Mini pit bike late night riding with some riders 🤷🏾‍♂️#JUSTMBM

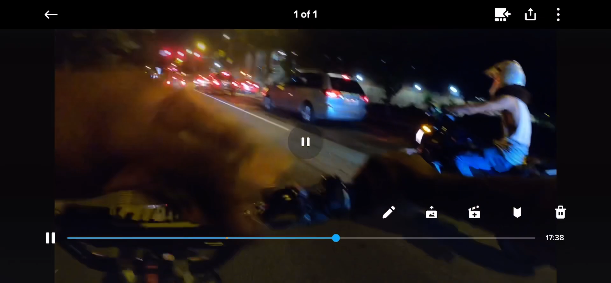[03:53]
I thought y'all was my people because my boy got the same color bike. Yeah. That's all right, though. Hey, y'all can see, man. There's night riders ass out here, man.
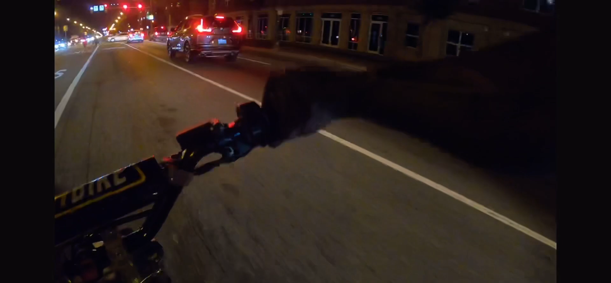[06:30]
That was a close one, boy.